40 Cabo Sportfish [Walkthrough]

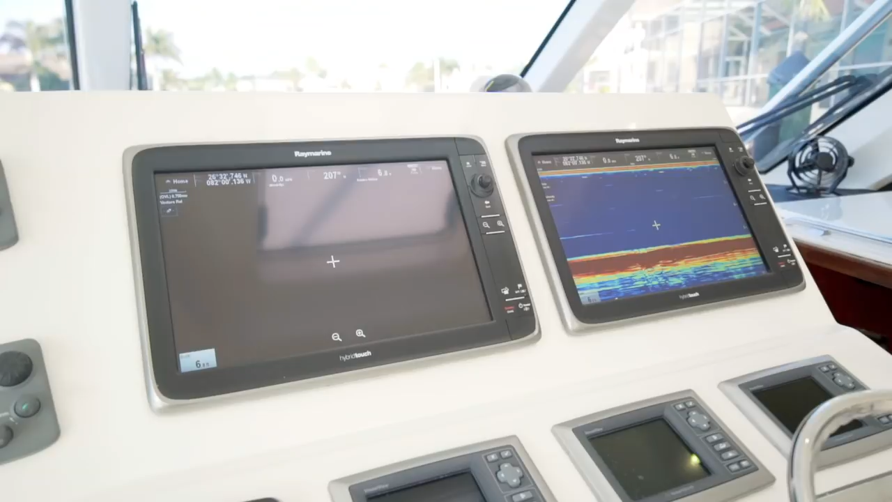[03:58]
pair of Raymarine 165 hybrid touch displays.
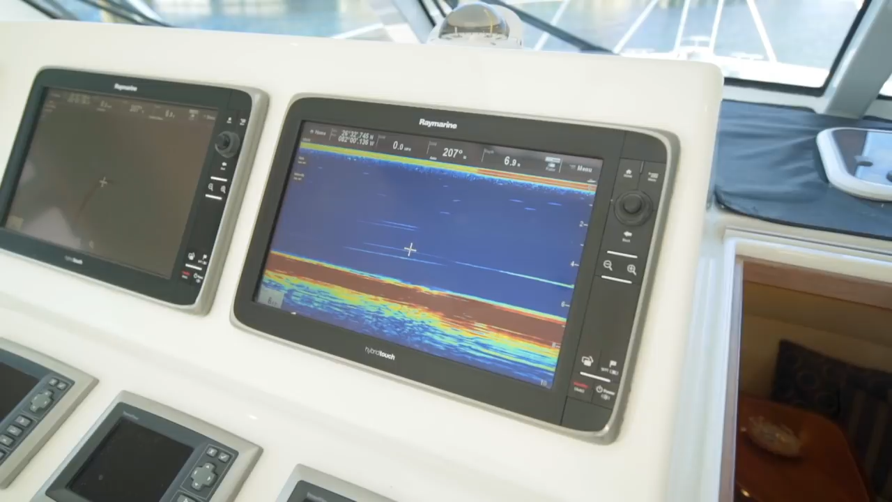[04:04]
Here is where you can monitor the 72 mile open ray radar, CCTV,